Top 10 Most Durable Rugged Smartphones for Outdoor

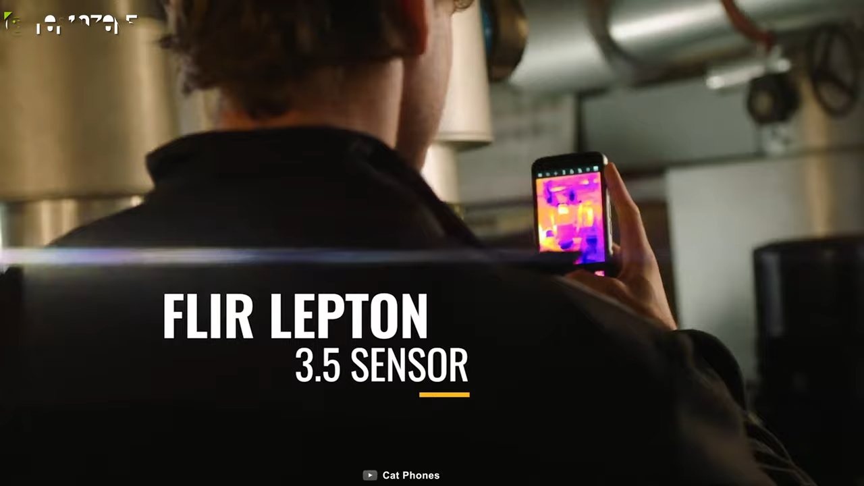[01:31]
it has an FLIR Lipton 3.5 professional-grade sensor that provides super thermal detail and sharper images when needed.
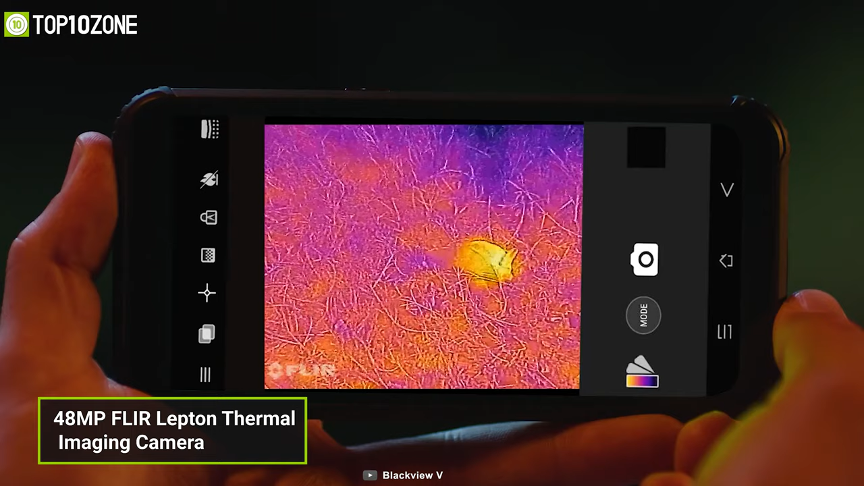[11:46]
This rugged smartphone has got a 48-megapixel floor left-in thermal imaging camera,